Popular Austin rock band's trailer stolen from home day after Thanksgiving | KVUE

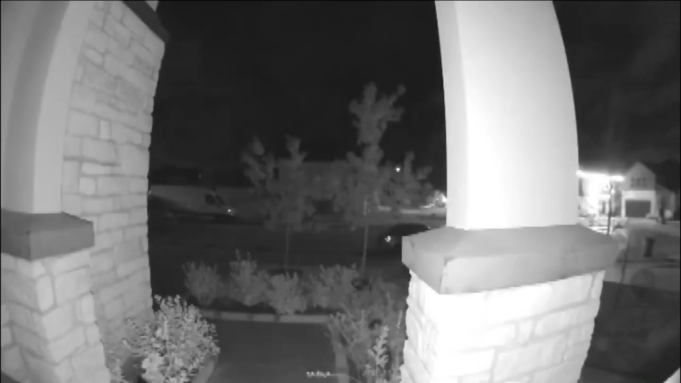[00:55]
They cut the lock and I think put it on some sort of a dolly to push it over and put it on their truck.